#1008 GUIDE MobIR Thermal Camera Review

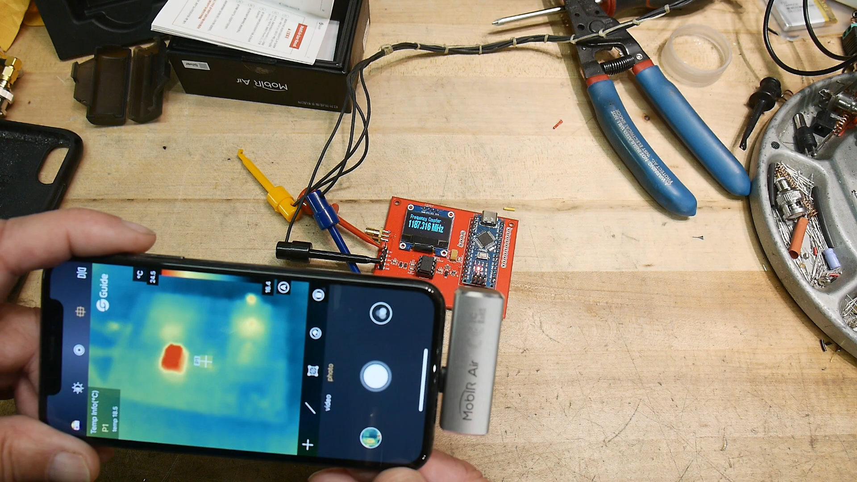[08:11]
Um, what else? Yeah, I don't think there's really much else to say about it. It's, it's a nice high resolution thermal camera, like 120, what was it?
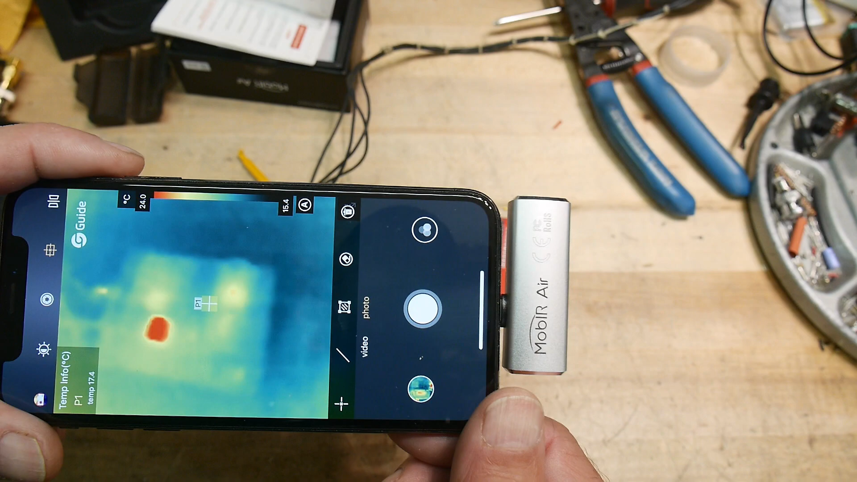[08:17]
On screen: spot 17.4°C, scale top 24.0°C, scale bottom 15.4°C
120 by 90. So yeah, very nice. So you can see all the individual things on a circuit board. So great for troubleshooting.
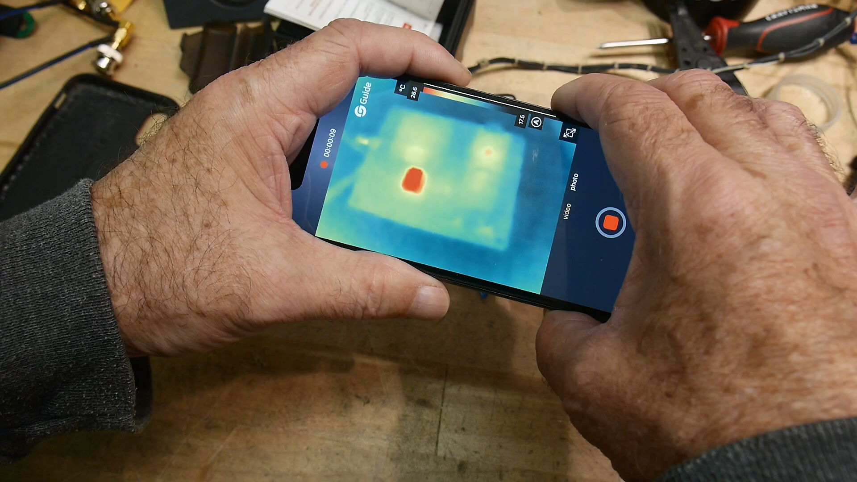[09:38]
here's our devices. And, uh, over here, I'll, I'll, I'll touch the bench. Ah, I dropped my camera. It's slippery. See, and the, uh, my hand, uh, my handprint stays, my handprint stays behind. So I'll insert this video at the end here.